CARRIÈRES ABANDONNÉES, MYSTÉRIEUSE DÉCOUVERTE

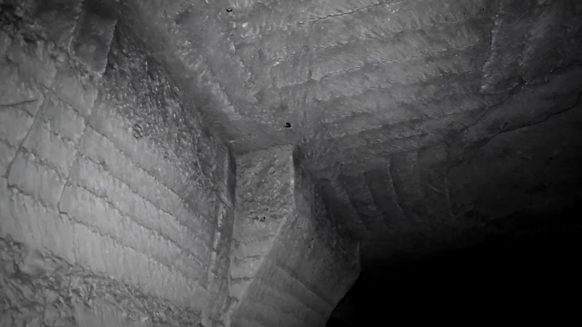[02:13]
Donc, ici on se trouve dans une carrière abandonnée qui était une exploitation industrielle